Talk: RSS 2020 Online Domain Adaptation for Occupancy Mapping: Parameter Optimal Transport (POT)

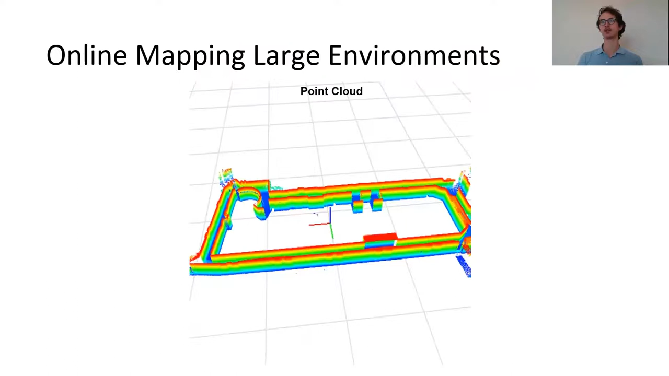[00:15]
Consider the problem of estimating which areas are occupied and which are navigable using a LIDAR point cloud.
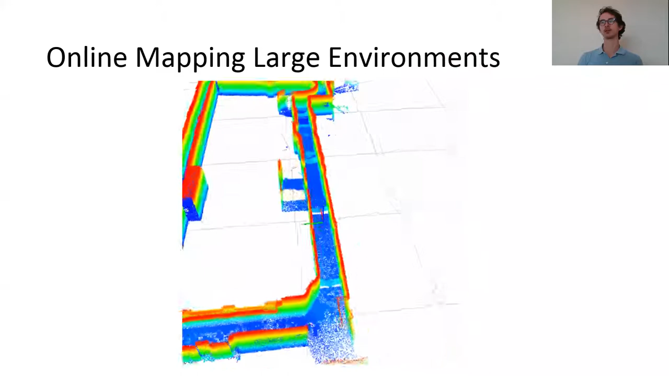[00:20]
Let's focus on a small part of the environment. What we are interested in is estimating the occupancy probability of an arbitrary point
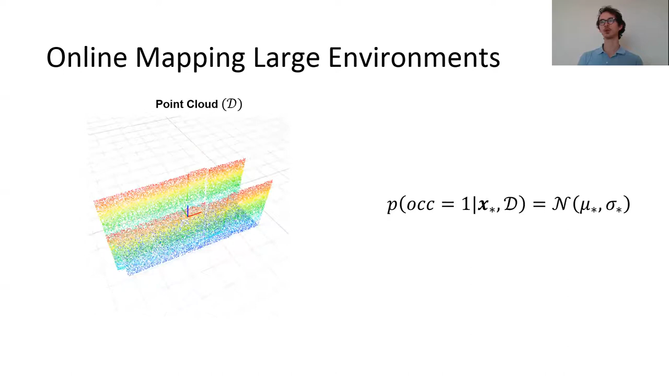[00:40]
X star in the environment even the point cloud B. We are not only interested in a deterministic estimate but also the predictive uncertainty. Quantifying uncertainty is crucial for safely operating robots in unknown and dynamic environments. Since we are interested in modeling epistemic uncertainty rather than using occupancy grid maps we use Bayesian Hilber maps. Bayesian Hilber maps models the environment as a continuous function f with parameters theta that must be learned.
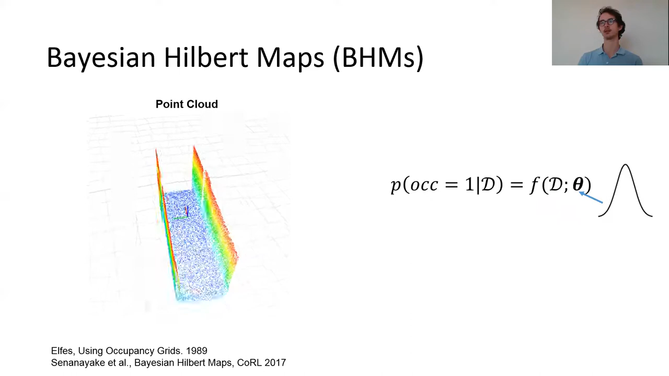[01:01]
Because we model uncertainty these parameters are probability distributions rather than point estimates. We only show the mean occupancy map on the right.
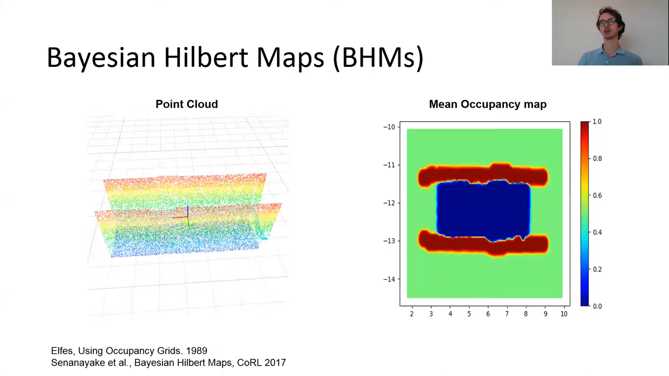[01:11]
Red indicates occupied areas, blue indicates free areas and green are where we are not sure. Bayesian Hilda maps rely on a particular kind of embedding called kernels which are a particular way of continuously representing our LIDAR data.